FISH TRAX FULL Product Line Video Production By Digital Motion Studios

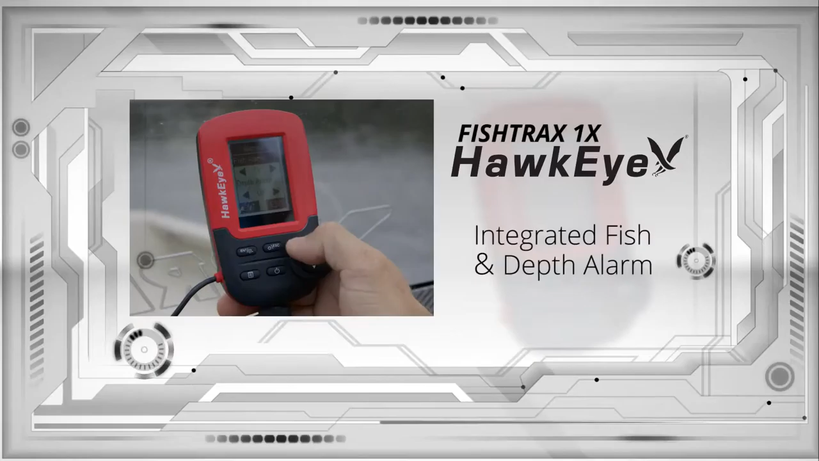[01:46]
Integrated fish and depth alarms intensify prey targeting even further.
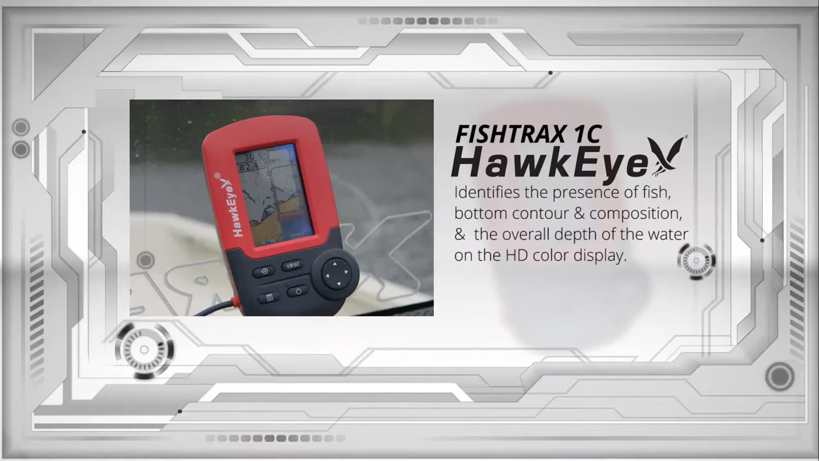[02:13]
bottom contour, and composition, and the overall depth of the water on the HD color display. The Data mode enlarges depth, temperature, and battery voltage reading, so they are easy to read from several feet away.